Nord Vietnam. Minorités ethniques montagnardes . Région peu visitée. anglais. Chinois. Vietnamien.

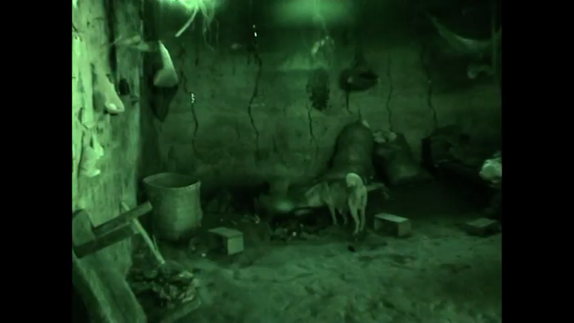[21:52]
Voilà à l'intérieur d'une maison. C'est d'une rusticité extrême, avec ici les lits.
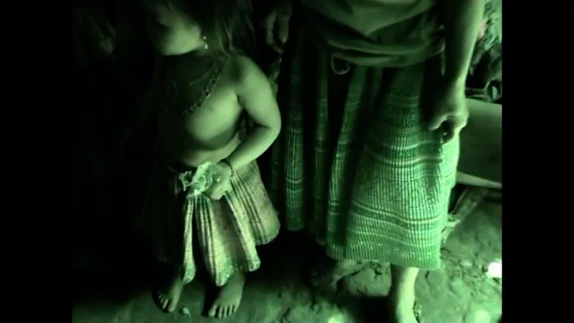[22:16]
Ils nous montrent leurs vêtements qui sont, comme on l'a deviné, bariolés.
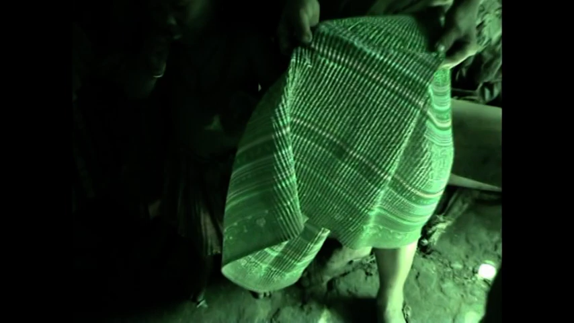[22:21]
Il y a
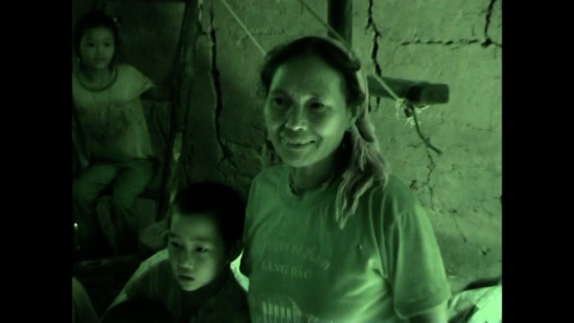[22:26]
environ 5 couleurs comme ça. Et voilà la petite famille qui est couverte de parfums.